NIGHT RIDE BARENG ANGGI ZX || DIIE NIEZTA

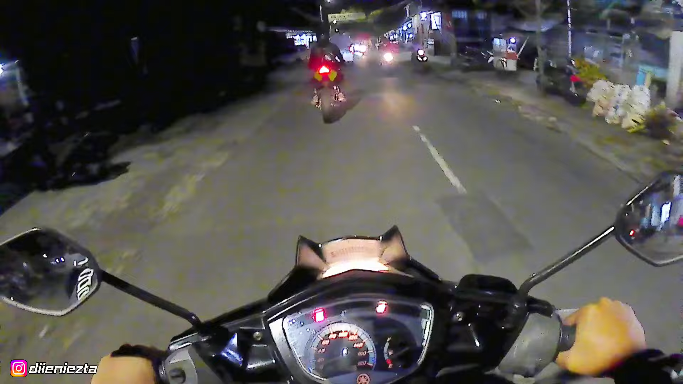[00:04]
Iya. Kenapotnya tuh? Mana? Alun-alun? Alun-alun.
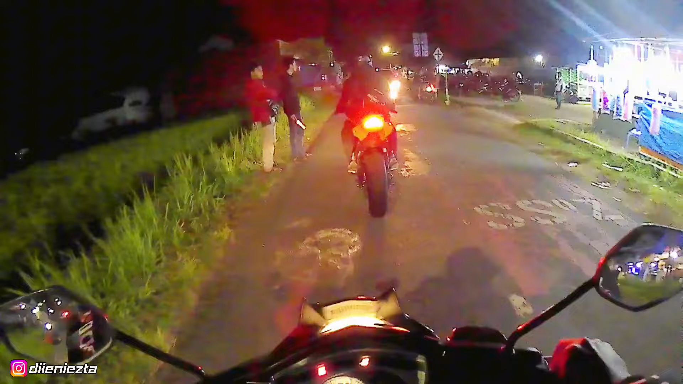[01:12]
Ada pasar malam cuy, rame cuy.
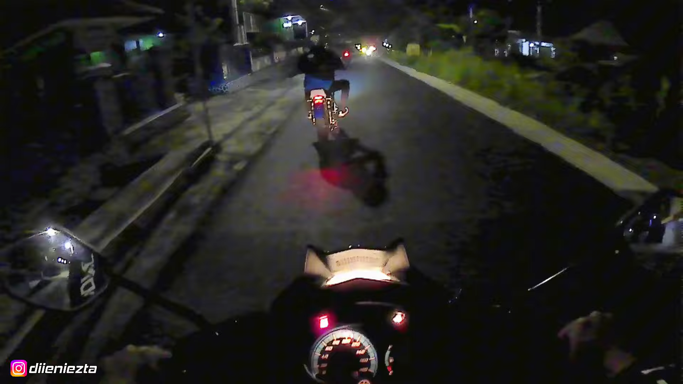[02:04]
Keren cuy. RS cuy guys, tenggo dong.
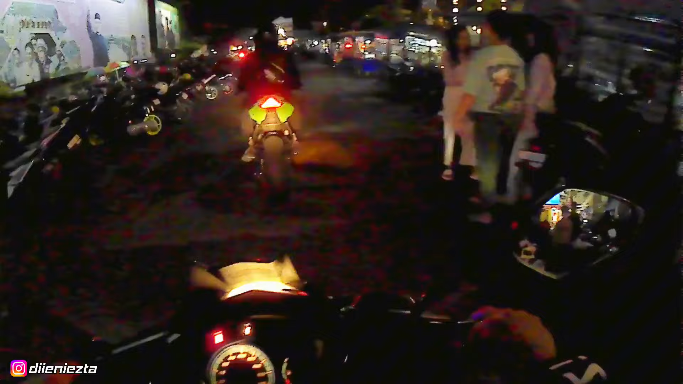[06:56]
Tempat parkir mana ya? Penuh cuy. Belakang lo.
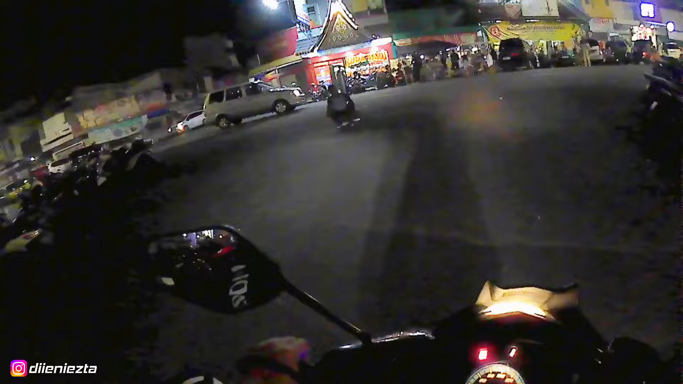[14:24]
Oh, ramai sekali cuy. Jadi alun-alun Ciamis ini termasuk alun-alun terbesar di Priangan Timur ya cuy ya.
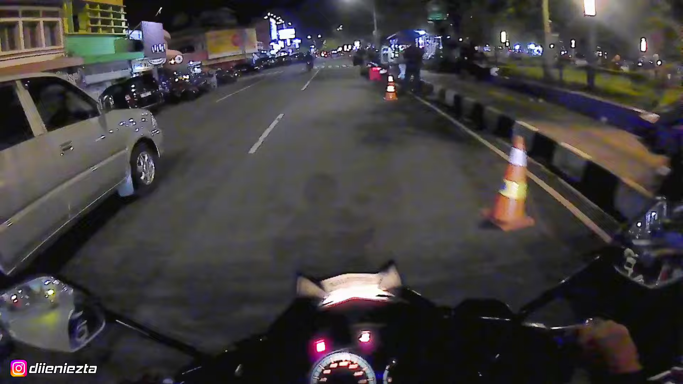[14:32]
Keren cuy. Jadi ini wajah baru alun-alun Ciamis cuy.
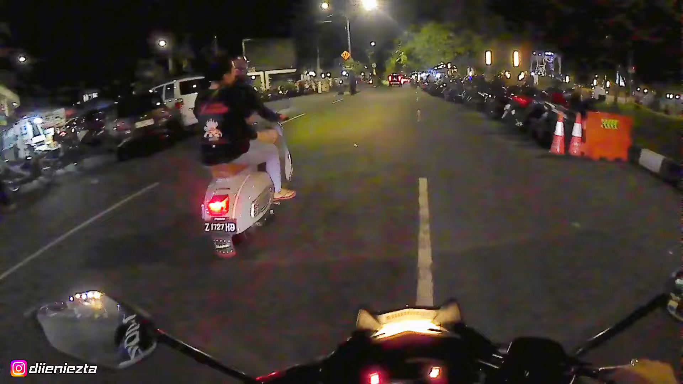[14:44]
Anjay, naik Vespa, guling kota. masih mulus cuy, pestanya cuy, keren cuy.
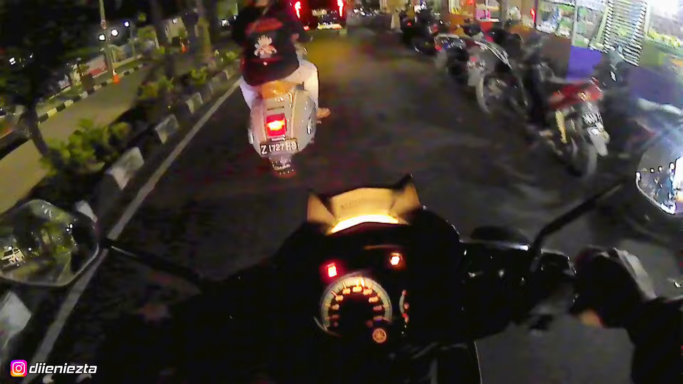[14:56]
Kita lanjut NRNR
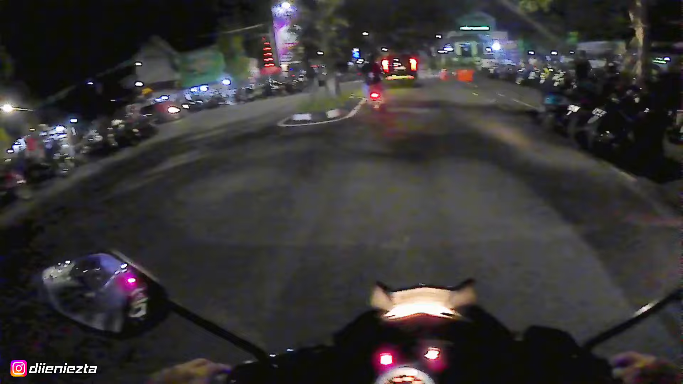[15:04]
santuy cuy, rame pokoknya ini alun-alun Ciamis, nggak ada obat cuy.
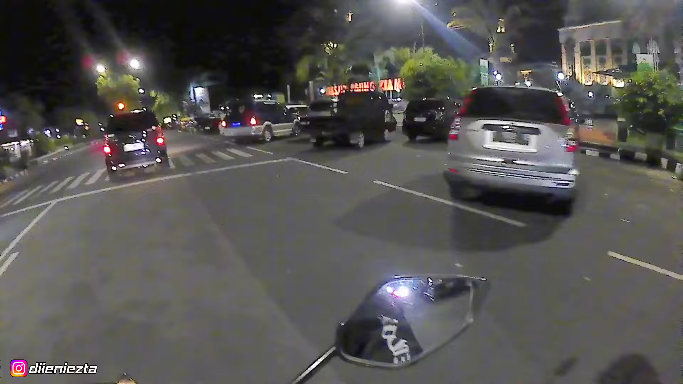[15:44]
Nah, jadi ini Masjid Agung Ciamis cuy, kebanggaan warga Ciamis.
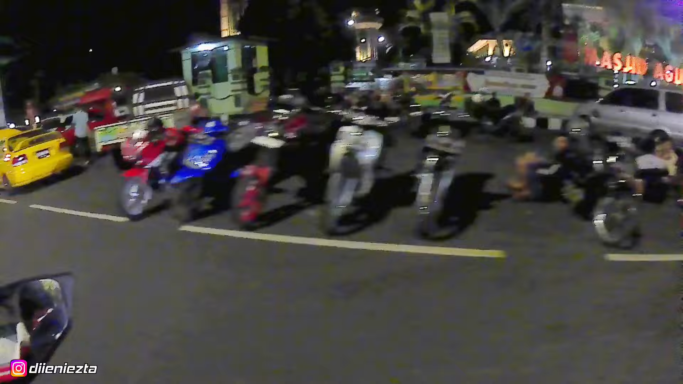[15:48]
Oh, pantesan tadi temen gue nyuruh ke sana cuy, ternyata lagi pada kopdar ya,
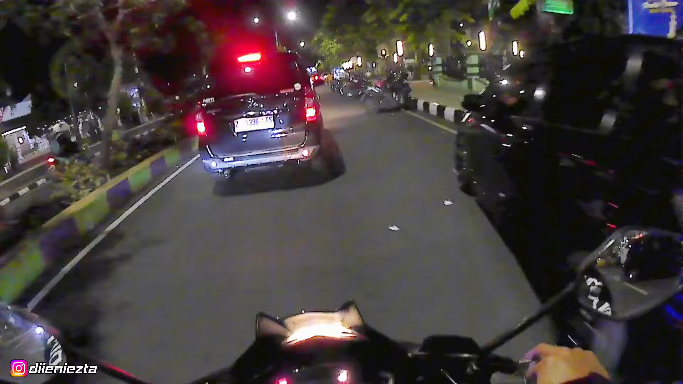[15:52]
anak-anak Grand AGCC cuy. Keren ya alun-alun Ciamis.
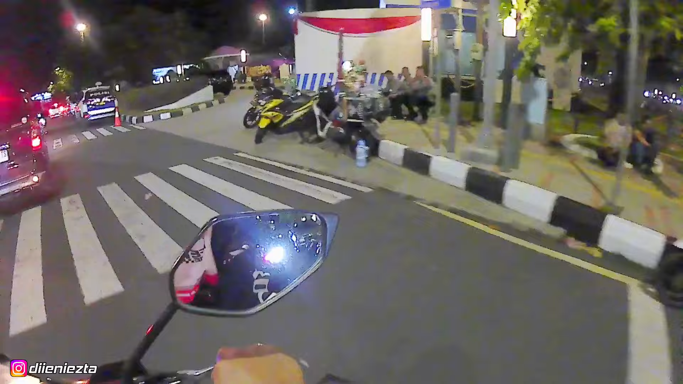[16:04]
Nah, polisi juga banyak cuy, tumben ini nggak ada razia.
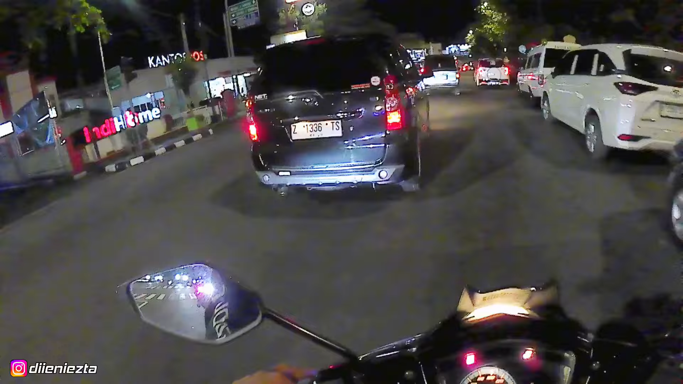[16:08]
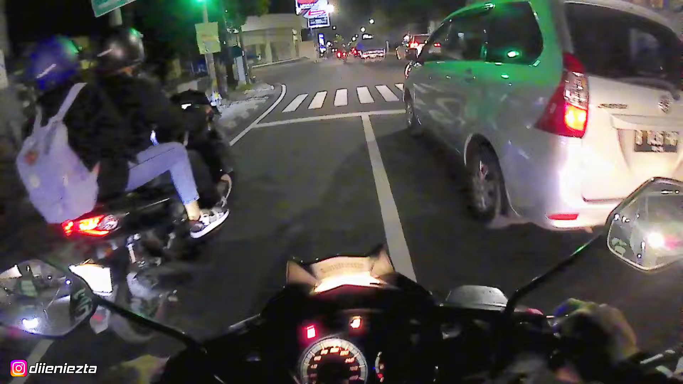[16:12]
Ayo cuy, kita gas cuy. Banyak yang kopdar cuy, mantap. Lakon gue kayak suaranya kayak apa ya cuy. Aku jadi tolak cuy. Jadi gue mau ketem dulu ya cuy ya.
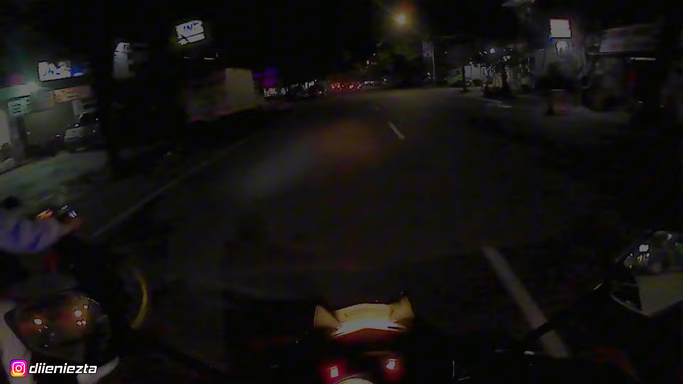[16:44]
Jadi inilah suasana Ciamis cuy, malam-malam.
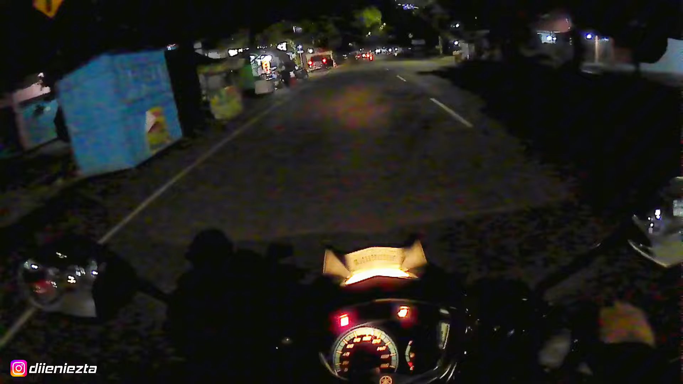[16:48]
Biasanya di sini banyak yang balapan liar cuy, dulu-dulu ya. Gak tau deh sekarang, gue jarang keluar malam soalnya cuy. Kalau dulu sih banyak di sini nih yang balapan liar. Lu juga pernah gue lewat sini, ada balapan anjay, dibubarin sama warga pakai apa ya, bawa-bawa bambu-bambu gitu cuy. Aduh.
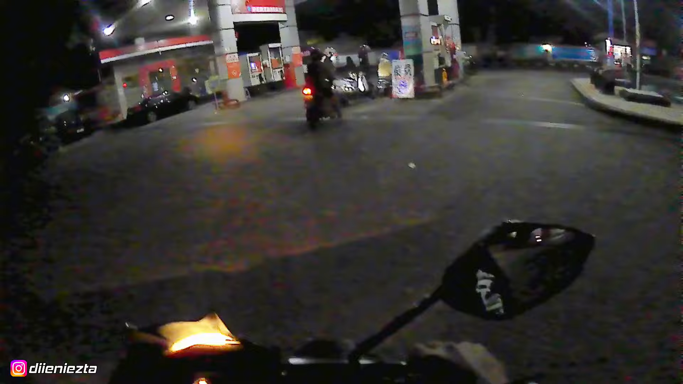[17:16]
Oke cuy, kita isi bensin dulu.
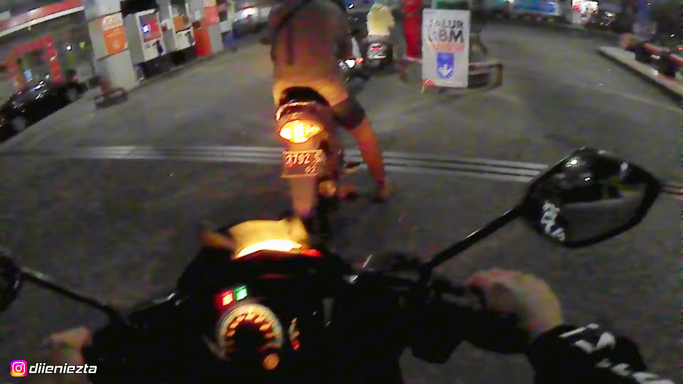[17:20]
Anjay, ceper kali itu motor Mio-nya cuy.